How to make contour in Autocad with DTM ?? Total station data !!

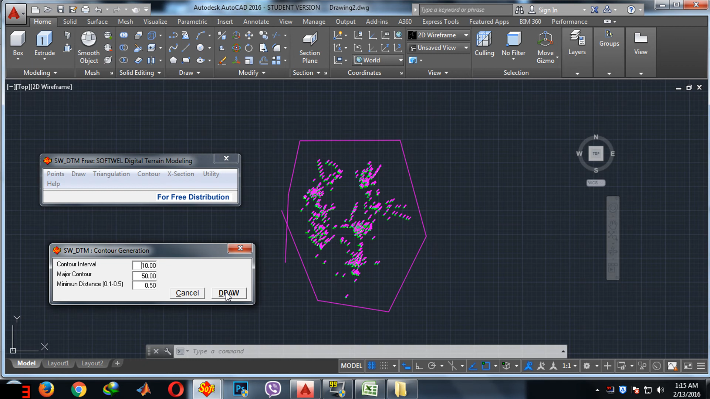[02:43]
less like 1 or 2 then it shows lots of contour points if your data is not precise then it will be hard to understand so it is better to make 10 5 3 2 like that so let's draw so it interpolates
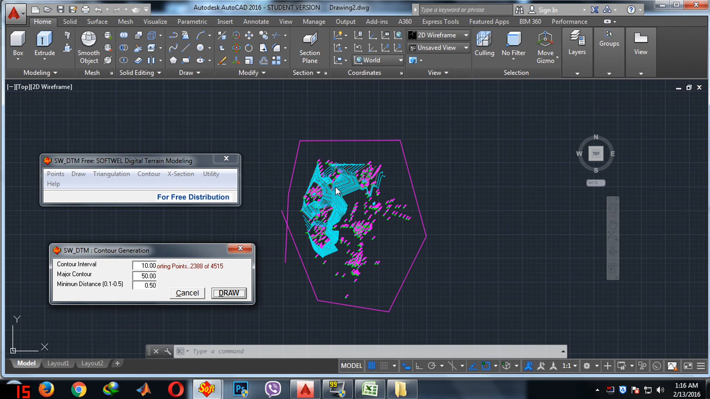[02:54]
every points and draw the contour like this so all the countries are made